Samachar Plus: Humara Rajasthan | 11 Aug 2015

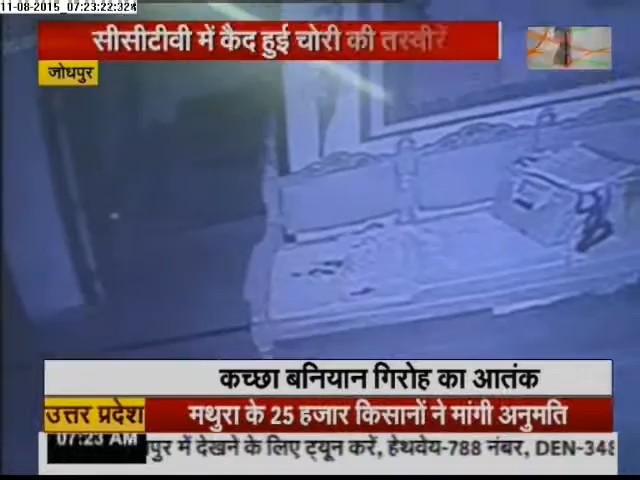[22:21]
मामला जोदपुर जैपुर उड का है, � जहां सारन नगर में बीते रात वक्ती संतुष शर्मा की मकान में सिंध लगा कर कच्छा बनियान धारी गिरोग घुस गया,